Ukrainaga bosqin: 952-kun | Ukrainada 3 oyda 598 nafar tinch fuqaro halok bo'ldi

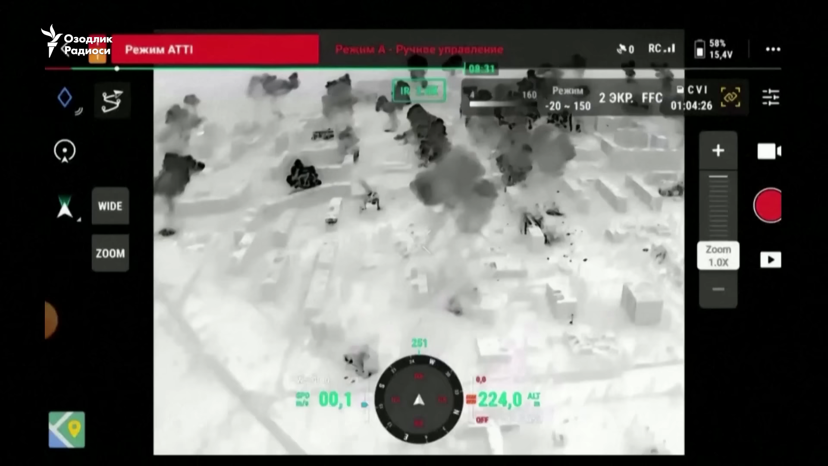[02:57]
Binalar yer bilən bara var, yol və daraqtlar 2024-cü ilgəkələ bütünlə yox bolub gəkən. Ukraynalik xarbi takıçilərinin təkitləşicə uglidər əsədən tülük nazorat,
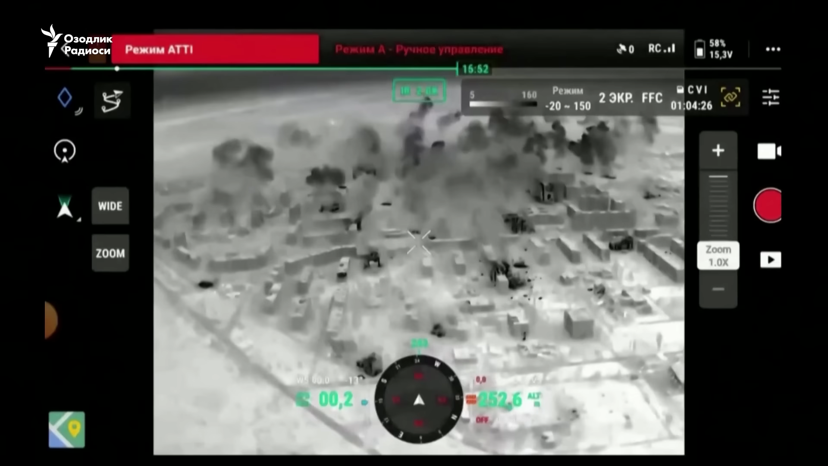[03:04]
masva qoşunlarının məntaqada yenə də ol dəngə sılcışıqə imkən bərədə, çünki ular arçiləri uqları üçün kələk bolgən baləntliklər əsədə nazoratına qol gəkərdi.